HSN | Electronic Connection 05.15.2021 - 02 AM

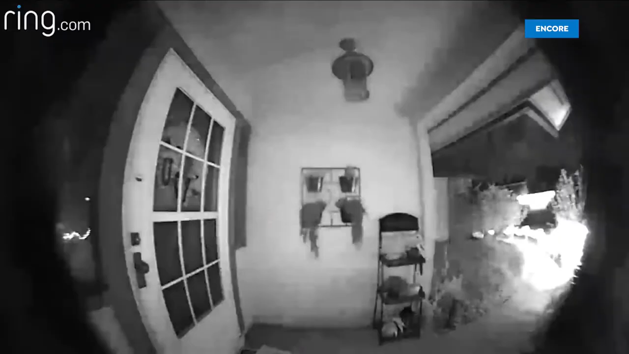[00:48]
Kathy called 911. She also knew her puppy Cooper was inside. So she continued to watch through her ring cam as Jonathan got him out alive.
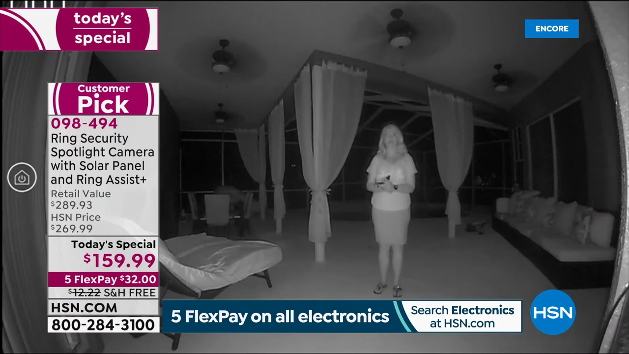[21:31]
Yeah, so this is all weather. This is going to be sealed for sleet, snow, sun, you name it. I've had friends in Vegas with it, Arizona with it. I mean, it is definitely going to hold up and withstand the elements. And now you're seeing my camera feed. So this is that infrared night vision. So you can see it's pitch dark. I mean, absolute darkness. I was like holding my phone a minute ago just so I could see where I was walking. Got my little seating area out here. Adam, you'll remember the little basketball game. There's my little dining table. Look at all this. You can see all the way across.